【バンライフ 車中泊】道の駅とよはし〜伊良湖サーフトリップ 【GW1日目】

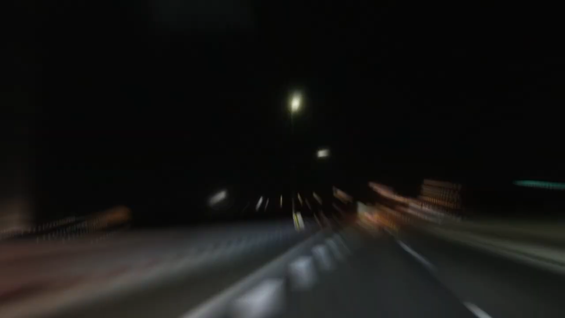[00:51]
さあ、止めコース終了通過を終わりますそれでは恒例の高速道路How much time?12時を過ぎたので一応ね、
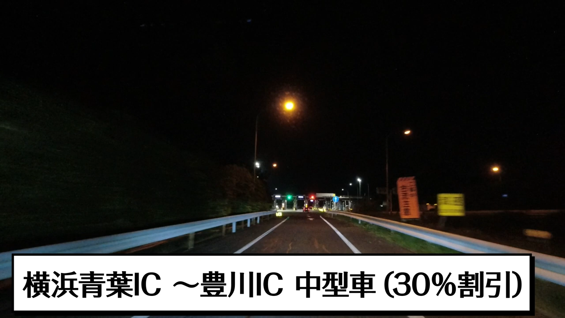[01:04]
30%割引の深夜割引適用の時間帯だと思いますさて一体いかがでしょうか?
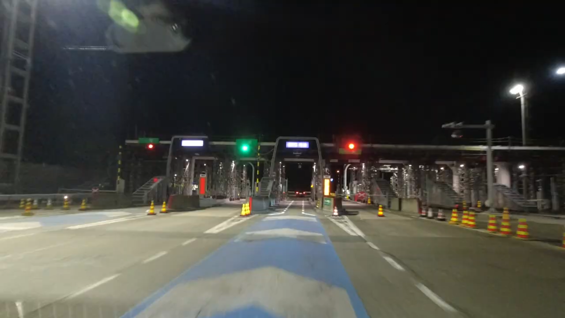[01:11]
How much?
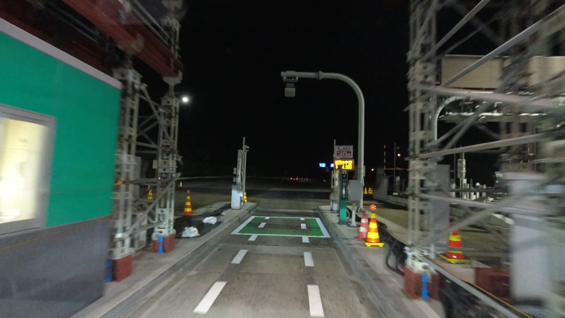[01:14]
4900円レギュラーが7800
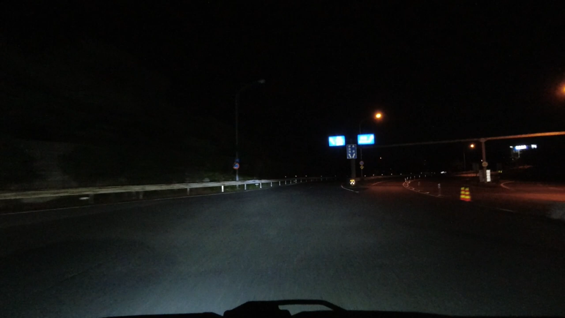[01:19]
円とかだったからまあまあいい金額ではないでしょうか